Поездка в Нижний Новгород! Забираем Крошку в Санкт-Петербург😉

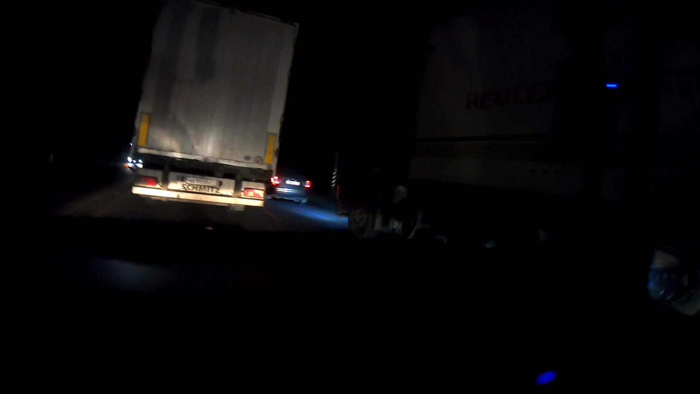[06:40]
Вон он пошел. Смотрите, какой у него ресивер или что это. Быстренько ответ нам нужен. Мы не понимаем, едем. Вот эти там носятся дальнобойщики. Вот так, короче, идем. Федор то спит, то проснется. То пьет, нахуй. Один. Короче, друзья, шагаем. Скоро, походу, будем на месте. Часа через 4, ёпта.